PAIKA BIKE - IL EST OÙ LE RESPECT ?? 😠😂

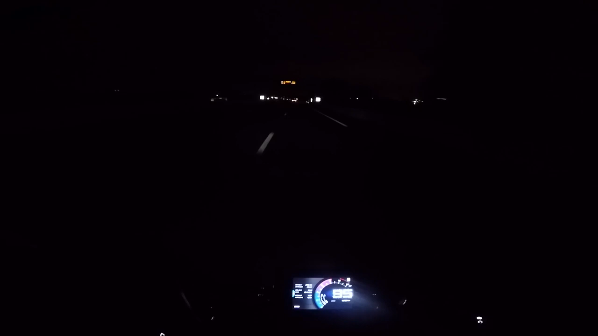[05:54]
Waouh, il y a eu un éclair. Ah, j'aime pas ça. J'aime pas du tout ça. Ah, il pleuviote, il pleuviote.
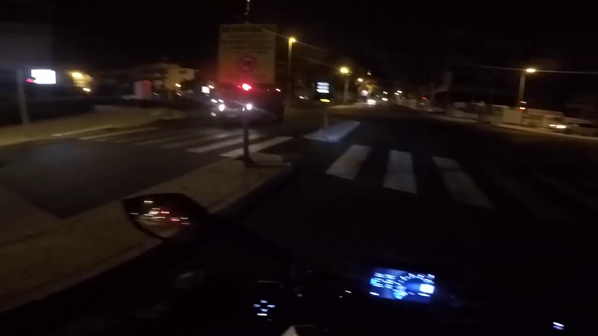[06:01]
Aïe, aïe, aïe.
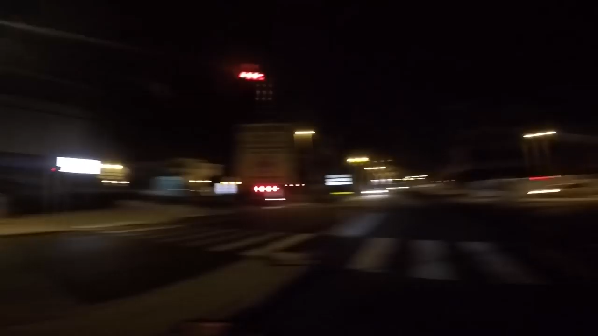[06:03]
Ouais, j'ai vu un éclair tout à l'heure, là.
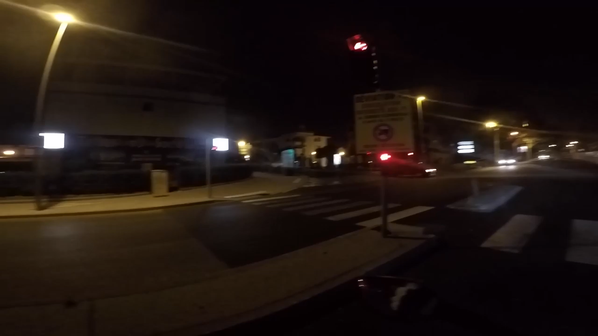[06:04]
Ouais, ce qui me fait chier, c'est que le micro, il est pas top, hein. Zlam micro, je sais pas quoi, là. Zalman MC1. Pas top, top, tip, top, hein.
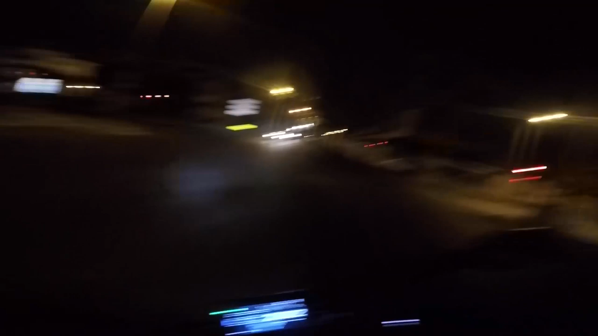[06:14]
Waouh, waouh, ouais, encore un éclair. Oula, je vais... La petite police. Oh, il fait froid, sa mère.